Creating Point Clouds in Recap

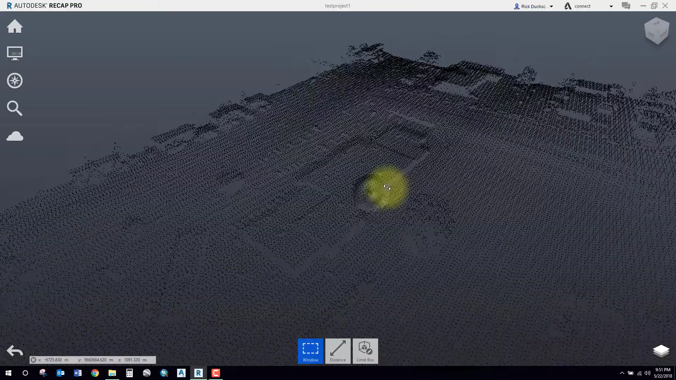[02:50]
so you can use your mouse buttons to pan and zoom around you guys can figure that out on
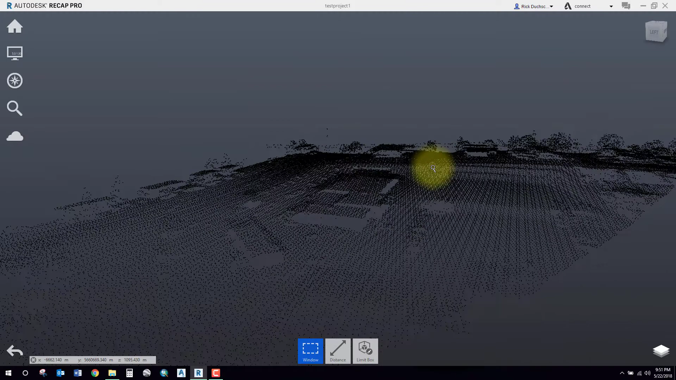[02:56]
your own so you can see that this is a full earth scan it's
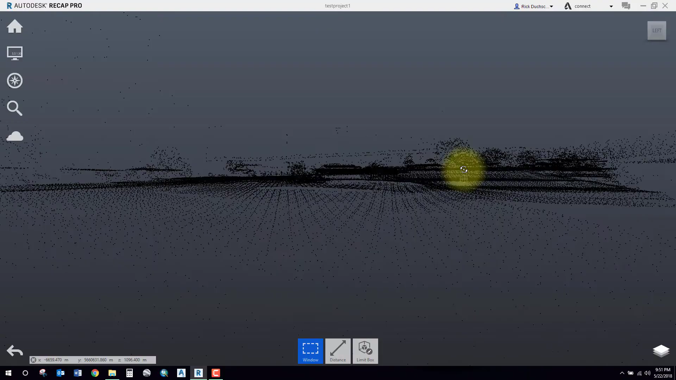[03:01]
got all the vegetation and built up structures it looks like so that's your
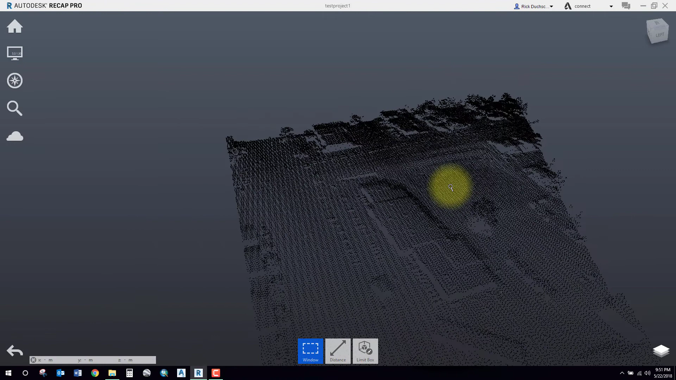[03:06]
import and don't forget to save your project once you bring it in very
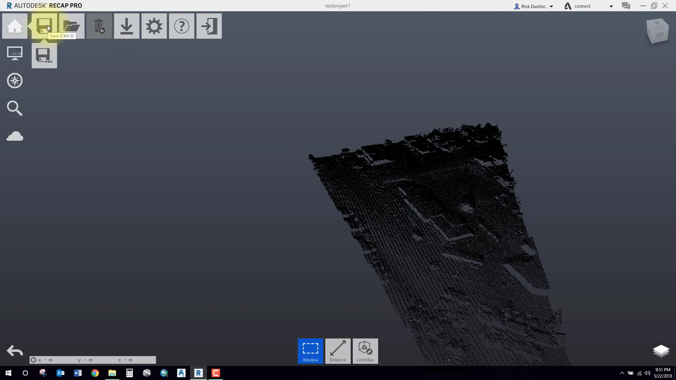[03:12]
important alright thanks you guys and I hope you enjoyed this little segment also remember at the beginning of this clip at the start screen you could bring in point cloud data directly from a data collector like the blk 360s or a